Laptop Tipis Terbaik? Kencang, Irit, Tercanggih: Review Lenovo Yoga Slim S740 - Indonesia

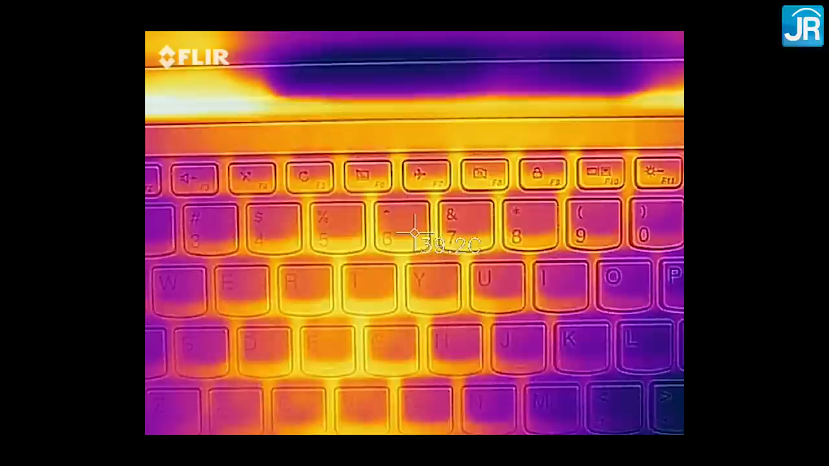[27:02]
Bagus banget ya Berarti Dia berhasil Membuang panasnya Sepenuhnya keluar Semua Tanpa harus memanasi Bodinya terlalu jauh Suhu di area keyboard Yang lain Ada di bawah 40 derajat celsius Sementara Palm rest Suhunya Di bawah 35 derajat celsius Ingat Suhu ini Ini hanya terjadi Kalau kalian Menggunakan Prosesor
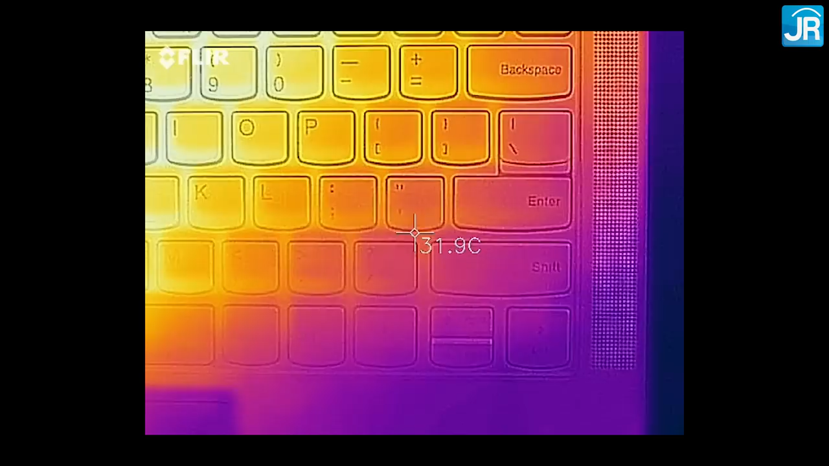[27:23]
On screen: spot 31.9°C
Untuk Rendering 3D Karena ini adalah Simulasinya Cinebench R15 Untuk Aplikasi lain Sih Nggak Jadi kayak gitu ya